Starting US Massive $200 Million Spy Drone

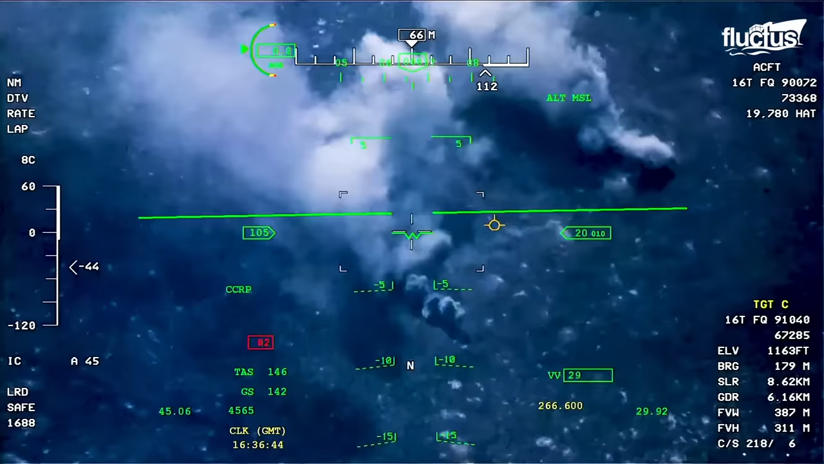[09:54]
The Reaper launches its precision-guided munitions after receiving the command via satellite data link.